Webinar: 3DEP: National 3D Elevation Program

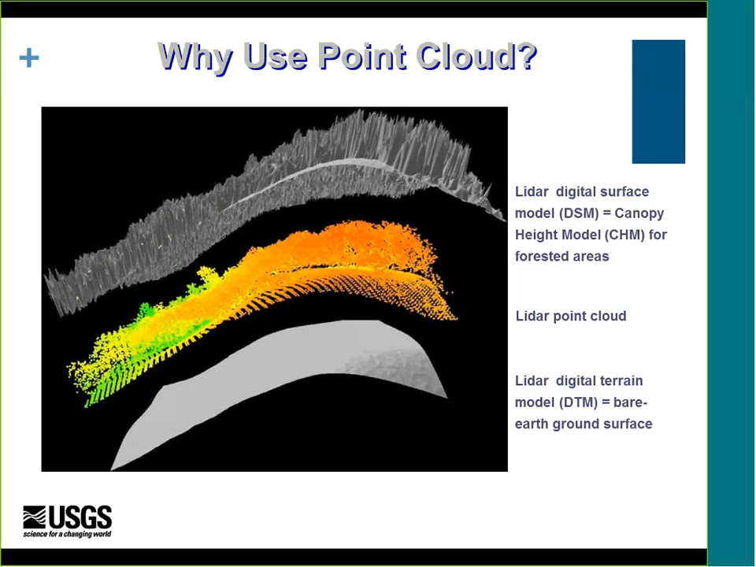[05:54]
And then these two gridded models don't really give you a real good 3D representation. And the middle image there is the LIDAR point cloud. And as you can see, it's the full 3D image. This is the slide that was produced by the NRCS. And I think we all know that LIDAR improves data quality. It's pretty obvious. But on the left-hand side is a 10-meter resolution DEM from the NED. And then on the right is the 2-meter resolution derived LIDAR DEM.
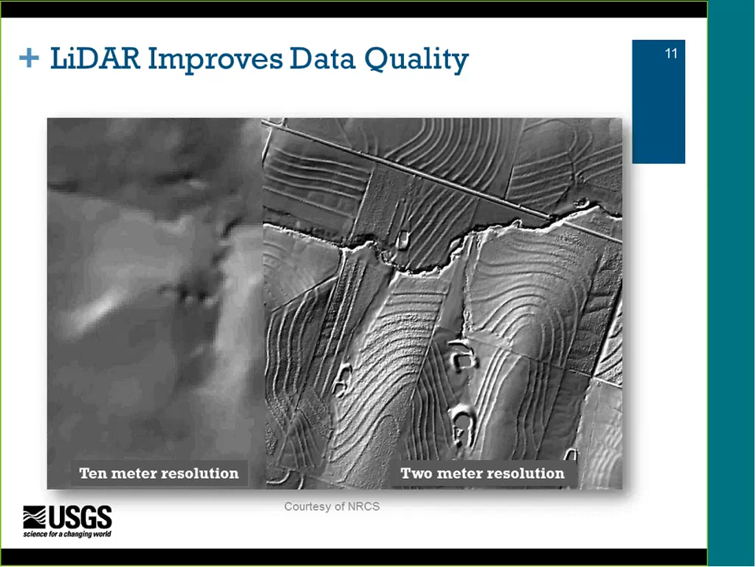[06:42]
And NRCS is using this LIDAR data to be able to utilize or provide farm planning assistance. And most often with the LIDAR data, they don't even need to do a site visit. So that's, of course, very cost beneficial to them for their business practices. You can really see the terracing and the water catchments there. And I have some more examples of the 10-meter DEMs versus the new LIDAR DEMs.
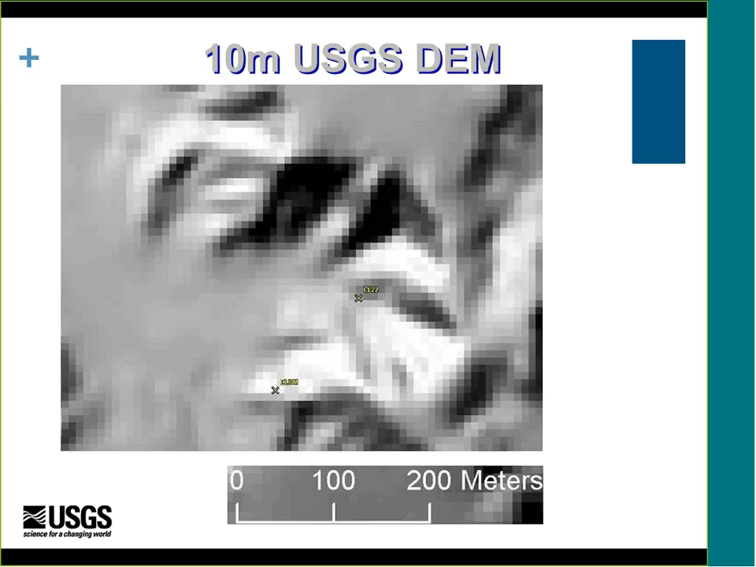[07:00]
And this is a 10-meter DEM from the NED of a certain area. And then here is the 1-meter derived LIDAR model,
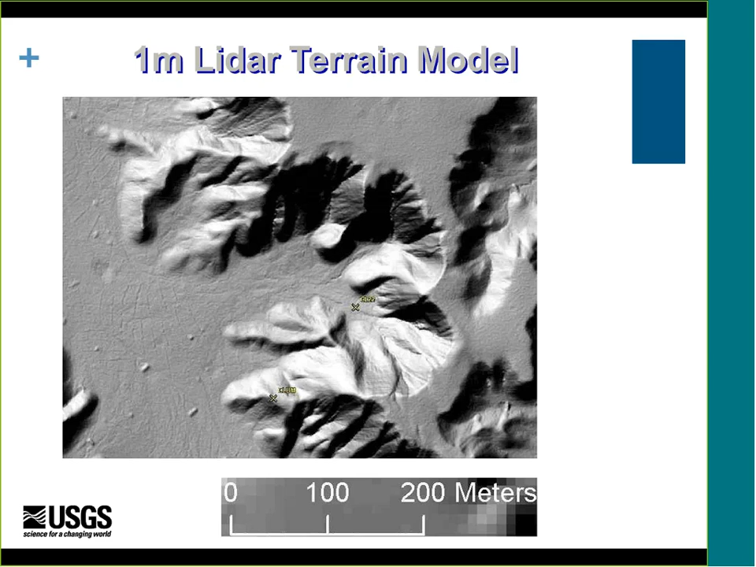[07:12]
obviously a very big difference.
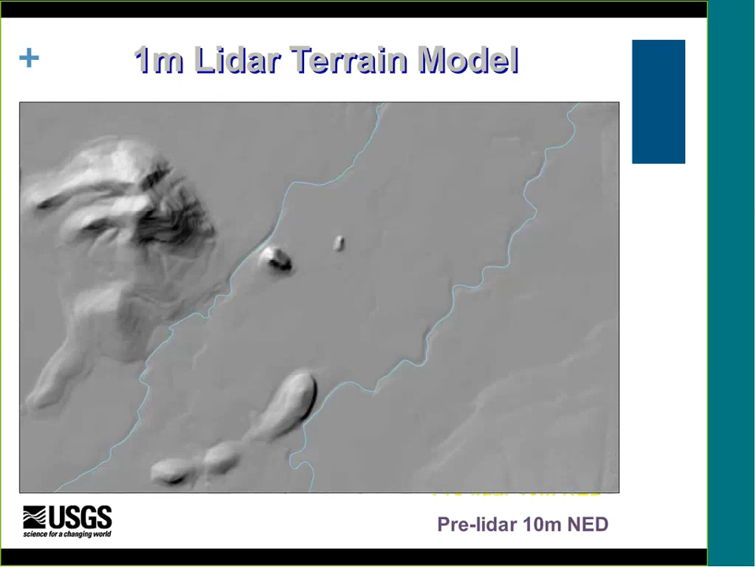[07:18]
And here's a tile of 10-meter NED from the San Luis Valley area that we flew LIDAR last year of.
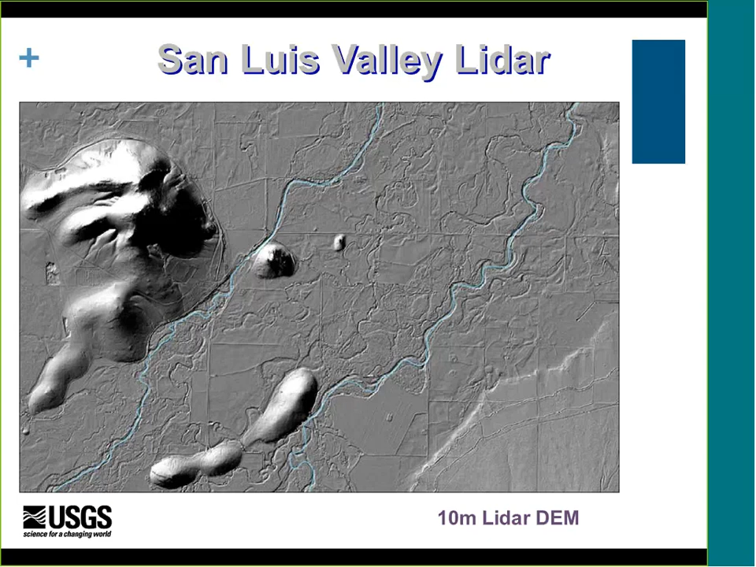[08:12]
pulse returns, at least two per, you know, elevation values derived per meter. So you can see how even though these are the same scale DEM, the detail is just much, much more. Oh, and then here's just one more example of the great sand dunes. And this is the pre-LIDAR DEM and this is the post-LIDAR DEM.
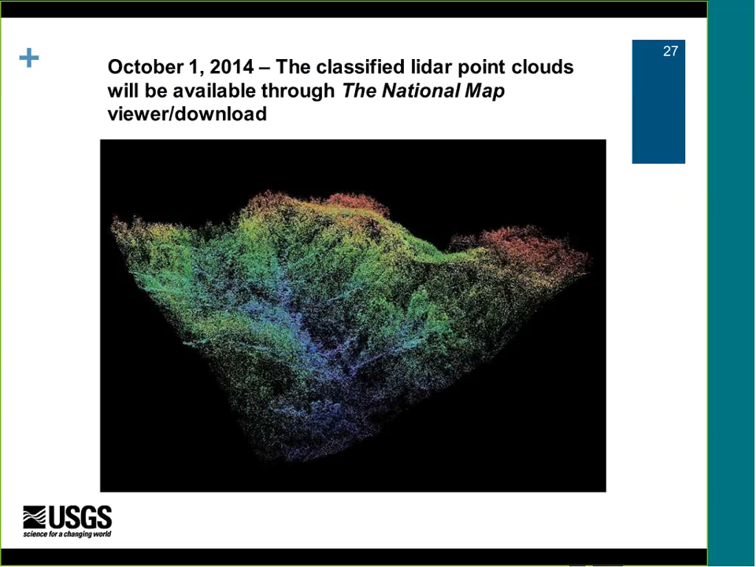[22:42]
This is just a slide showing the point cloud and the announcement that they will be available through the national map in October. I just thought it was a pretty picture.